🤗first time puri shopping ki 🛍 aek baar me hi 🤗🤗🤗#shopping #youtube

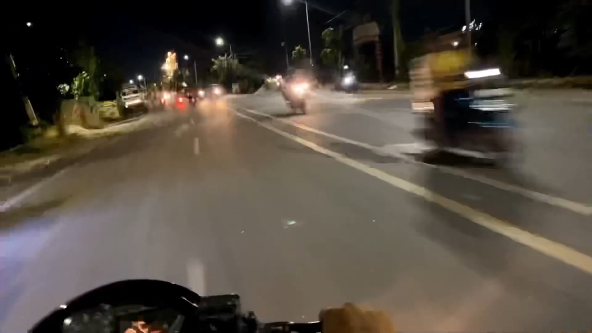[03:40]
अपने घर के बहुत पास से वो देखो हमारा बंदीर भी दिखाए दे